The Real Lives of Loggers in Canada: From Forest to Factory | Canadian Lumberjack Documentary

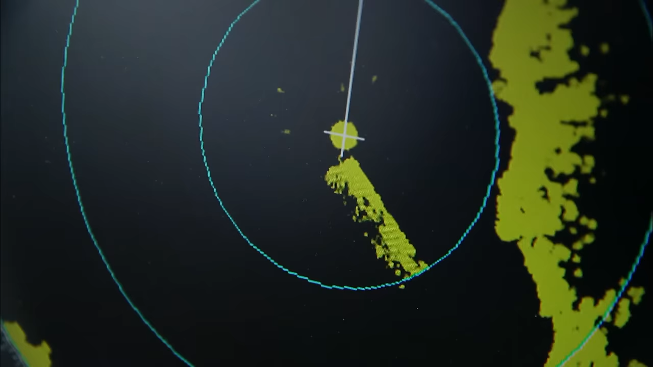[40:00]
On the radar, they're getting dangerously close to the coastline.